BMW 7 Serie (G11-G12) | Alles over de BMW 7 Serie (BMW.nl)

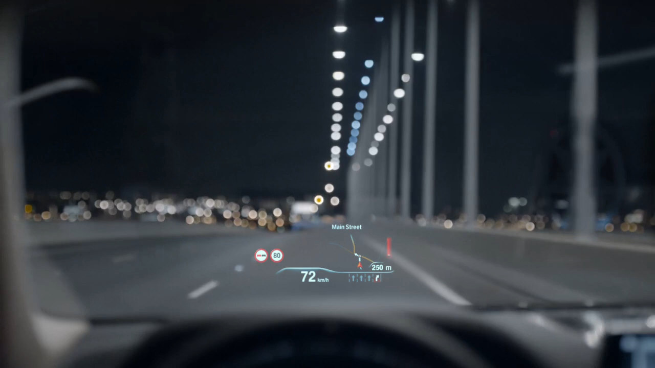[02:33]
The all-new BMW 7 Series comes with the next generation head-up display, increased in size by 75% and with new graphics. Before I show you the next level of comfort, this is the wireless charging function.
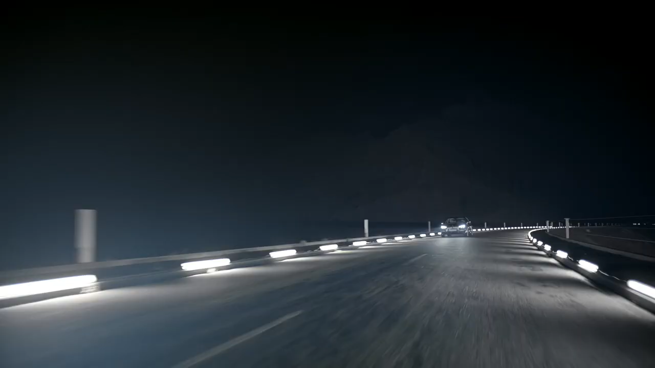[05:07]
While at the same time, the selective beam doesn't dazzle upcoming traffic.